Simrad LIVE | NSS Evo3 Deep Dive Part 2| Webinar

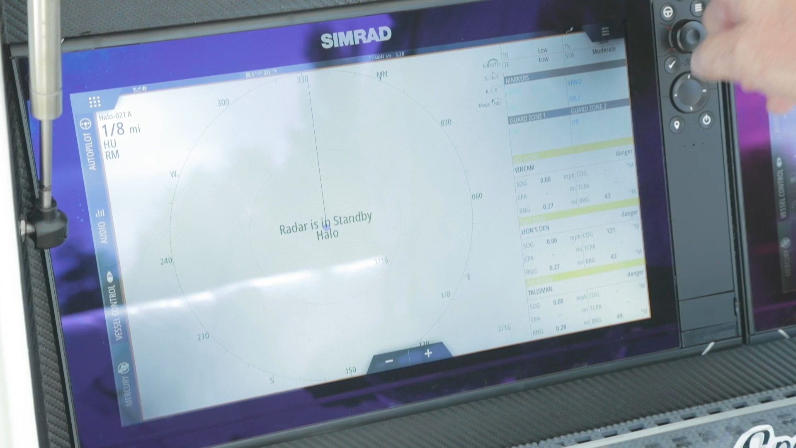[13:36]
A lot of people don't want to lose that two to three inches of screen display. So you have the ability to turn that off. So that will show you your information about your settings, your EBLs, VRMs, which will talk about your guard zone settings,
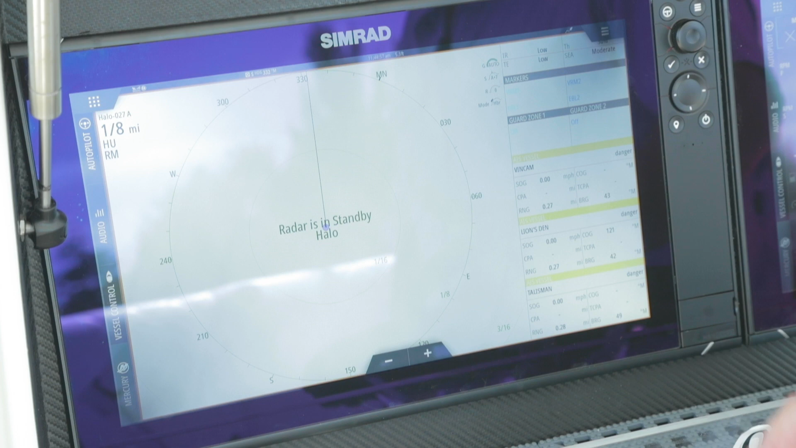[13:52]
as well as your targets that are closest to the boat or that become dangerous targets.
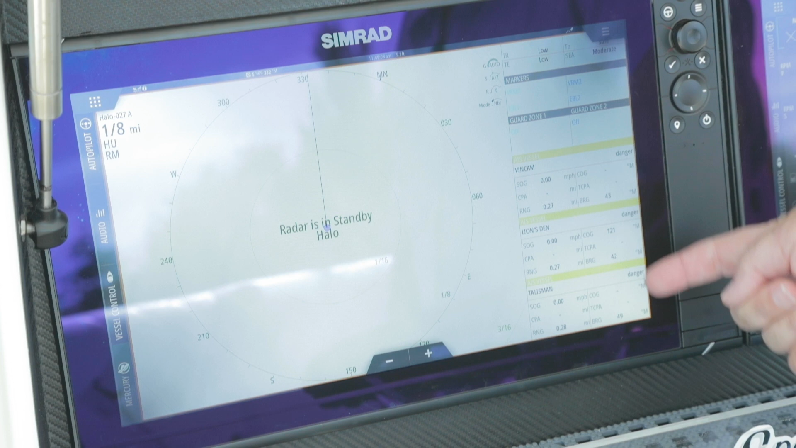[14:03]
So they will show up by closest range and they will change colors as the danger level changes. So if we go in again, home, settings, radar, data bar.
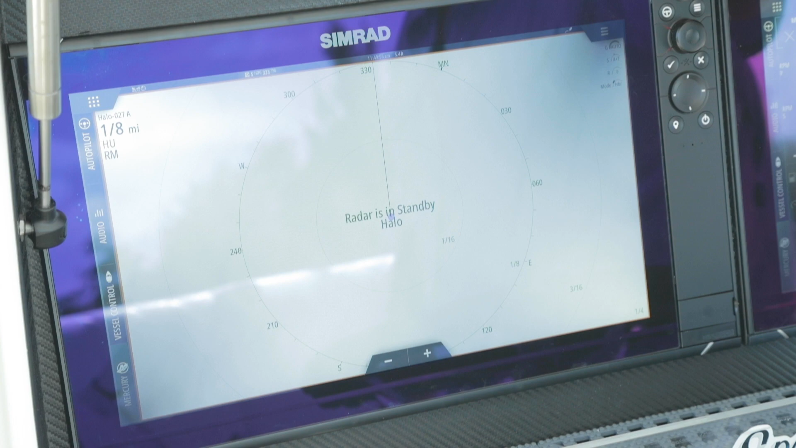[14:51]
So even though we have removed the data bar, we don't completely lose that AIS MARPA target field for those dangerous vessels. So we'll go back in, radar.
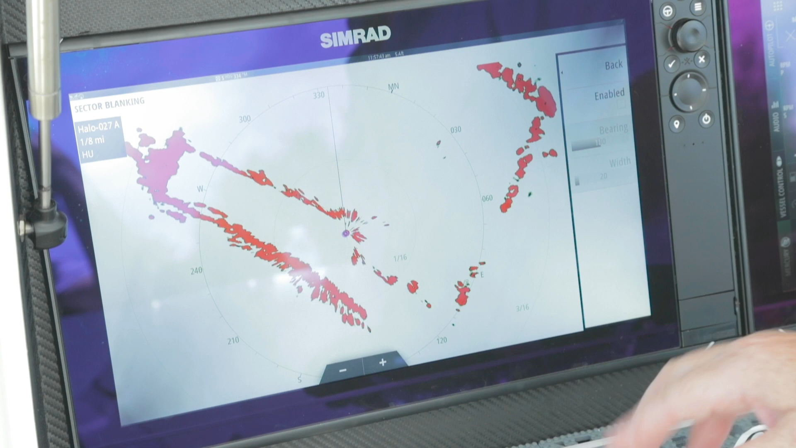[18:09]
So at what angle? From the zero line of the boat. So if I picked 180, it'd be this way. And then what's the width? So that width is from 180, so it'd be 10 degrees less and 10 degrees more.
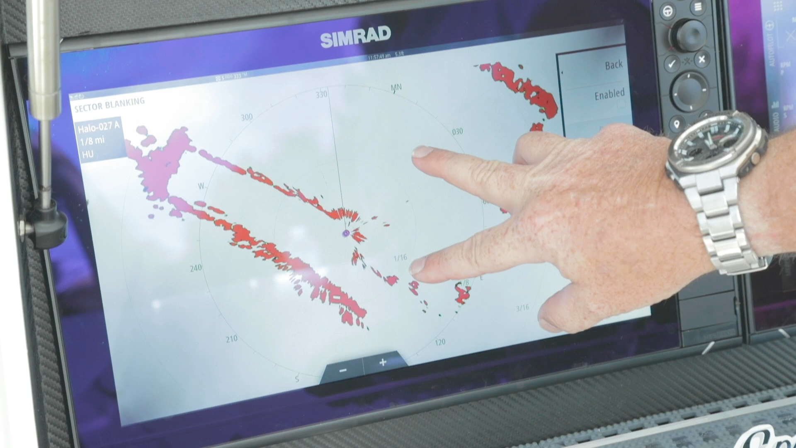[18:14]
So it'd be from 170 to 190 if I was to enable that right there.
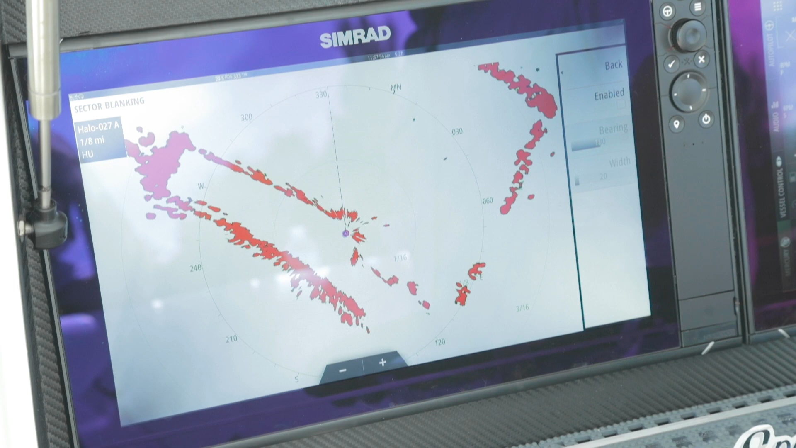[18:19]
So again, you have the ability to do four independent sectors for the radar. Your park angle.
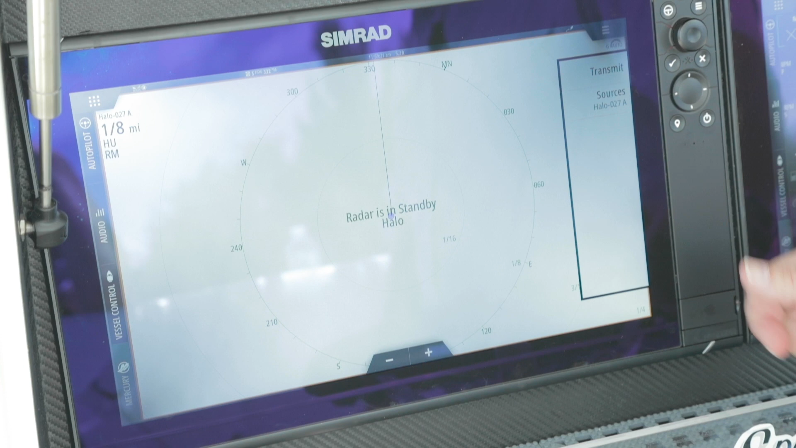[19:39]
And what you may find, depending on how you've done your auto source select or how that radar has been connected to the network, under sources, you may see something that's erroneous or no radar.
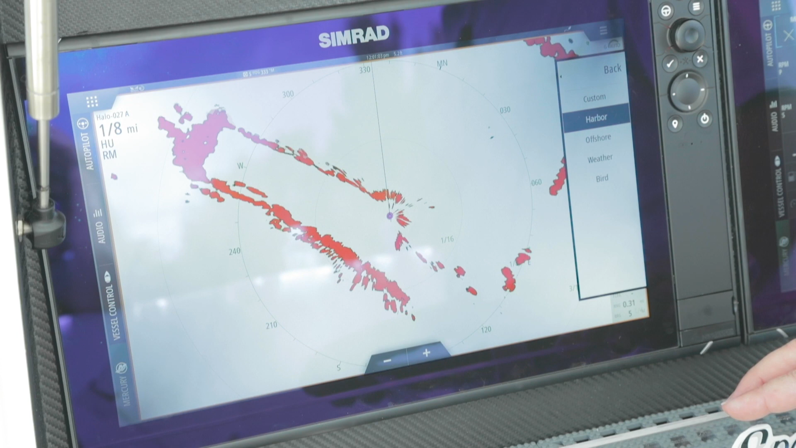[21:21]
your sea clutter, and also your scanner speed. Because when we go to bird mode, we want to slow that scanner down to get the most amount of energy on those smaller targets to get the best return. So gain. Again, just like we talked about in the sounder, you can manually adjust that gain or you do have an auto gain setting. So again, I can toggle that on and off and let the computer try to find the best gain setting or I can manually set it if I want to change it and make it more aggressive in that custom setting. And sea clutter again, the same way. So with sea clutter, we can leave it in an auto state.
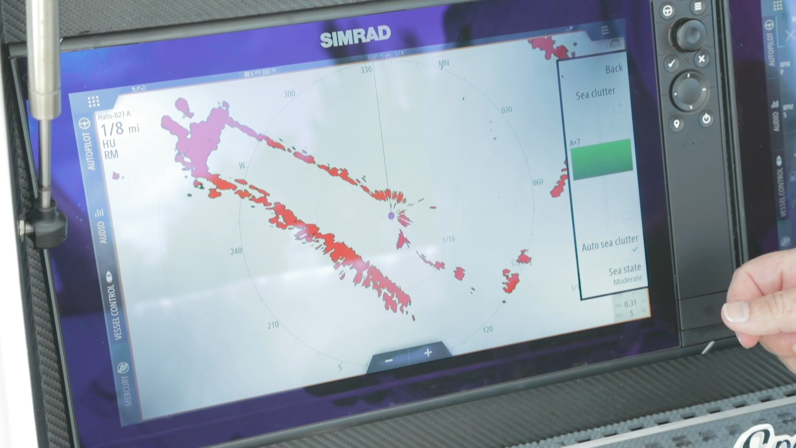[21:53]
We have the ability to take it out of auto and manual mode and in a custom range. And then we also have the ability to select the sea state. So if we are out on the water and we get into heavier seas, we would take that to rough. What that will do is increase some filtering to eliminate all the noise bounce back off of the wavetops because waves will bounce false erroneous signals back to the receiver. So by changing that, you have the ability to tune that radar and make a lot cleaner picture.